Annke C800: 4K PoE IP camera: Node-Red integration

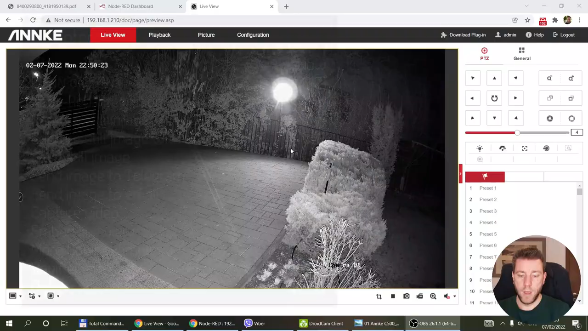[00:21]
Before we go into the Node-RED flow I thought I'm going to compare this C800 Anki camera to the C500 which was my first Anki camera that I reviewed probably about six months ago or probably it was even more and the two cameras in are you know sort of similar in a way that the C500 is a 5 megapixel camera the C800 is an 8 sorry 4K camera but you can buy both of them in different versions like the turret version the
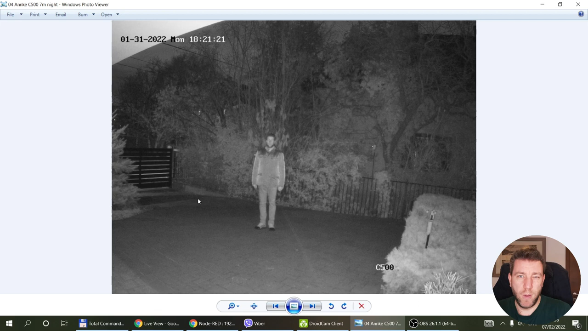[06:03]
standing on the driveway which is I would say roughly about seven meters from the camera this is what the 500 sees and this is what the 800 sees and again I mean probably from this photo you don't see the uh the details but you can probably tell that definitely the s 800 has better resolution but if I again zoom into the zooming on the image
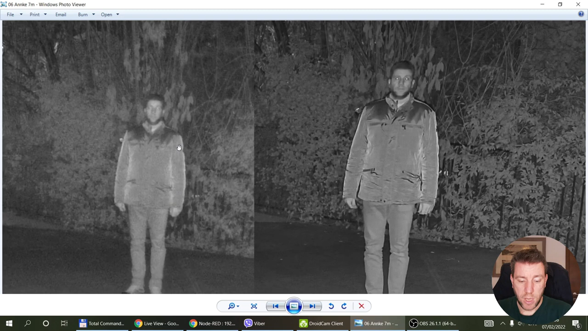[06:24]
you see uh there is a lot more definition so this is how I look like on the 500 and this is how I look like on the 800 so there is definitely a lot more definition on the photo so from this I mean if you don't know the person I would say that on the 500 you wouldn't be able to tell who the person is but on the 800 probably you can and there is you know definitely more facial features available or
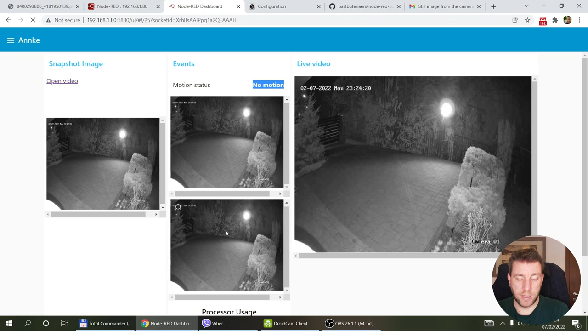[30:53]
template which is getting displayed here so when the motion detects start or detection starts it's going to update this image and then when no motion is detected it's going to update that image and also you would see you would get the two messages that you can see on my phone so yeah that's it and what i also noticed that if the camera detects motion